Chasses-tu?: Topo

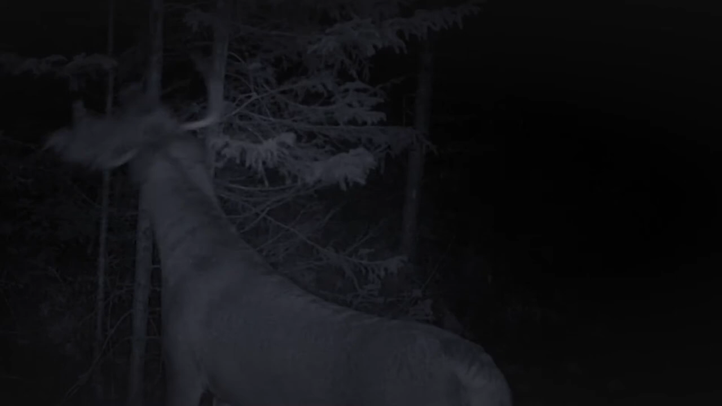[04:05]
Le 8-pointe avec les géants de 2 pouces et le petit spike qui faisait son fanfaron et qui sautait après la branche en surplomb. C'était vraiment le fun à voir. Ces 2 bocs-là, je ne les ai pas vus ailleurs que là et c'est très encourageant de voir qu'au moins on avait un boc mature dans ce coin-là.
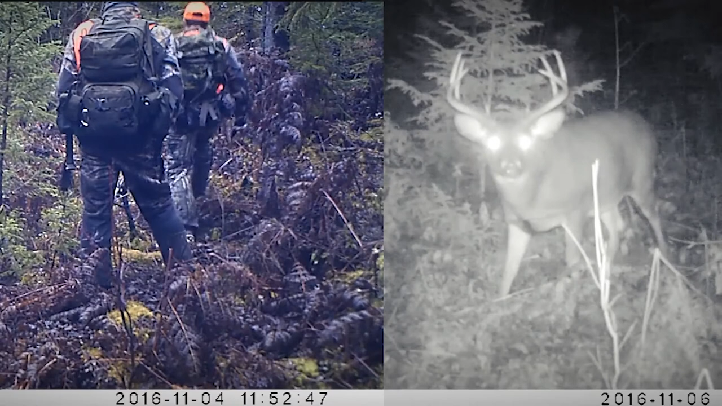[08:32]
On avait posé cette caméra autour du 28 ou du 29 octobre. Et on est retourné là vers le 4 novembre. Il n'y avait pas de photo. Et le 6 novembre est apparu ce chevreuil-là accompagné de quelques femelles,